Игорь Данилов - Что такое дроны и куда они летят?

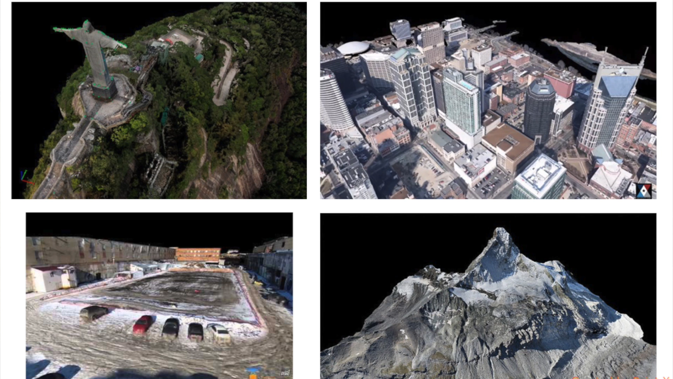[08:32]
облетает какой-то памятник архитектурный и фотографирует его с разных сторон,
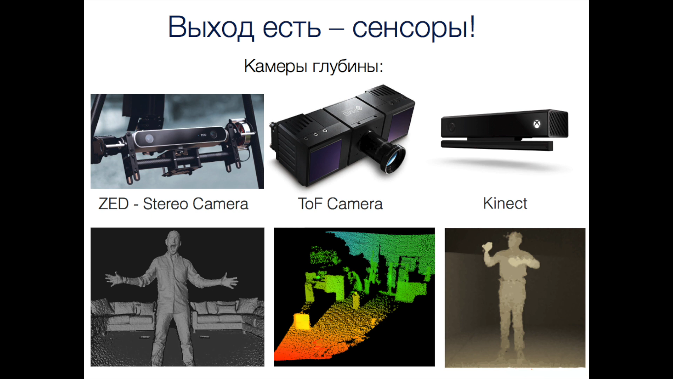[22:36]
У камер глубины бывает несколько видов, как бы это сейчас не так важно, просто важно понять, что они получают вот такую картинку,